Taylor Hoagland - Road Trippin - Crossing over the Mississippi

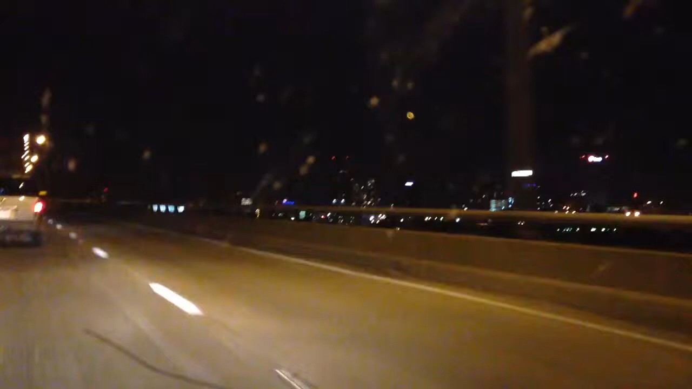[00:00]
All right, here we are, crossing over the Mississippi River, going to Memphis, Tennessee. Looking around, looking around.
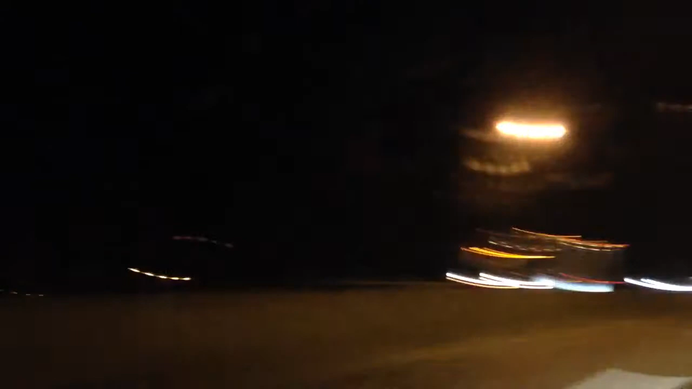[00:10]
You can't really see any water because it's dark, but that's Memphis, and we're going to Beale Street, having us some barbecue, checking it out. Dad's been driving the whole way. I'm sure he's tired. I'm not, because I ain't been doing nothing.
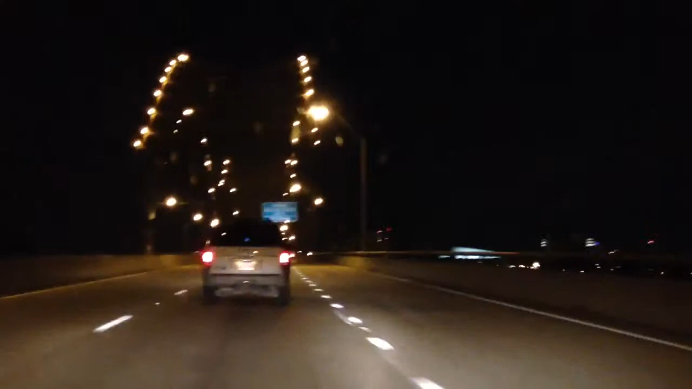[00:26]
This is the bridge, the Mississippi River, going to Memphis.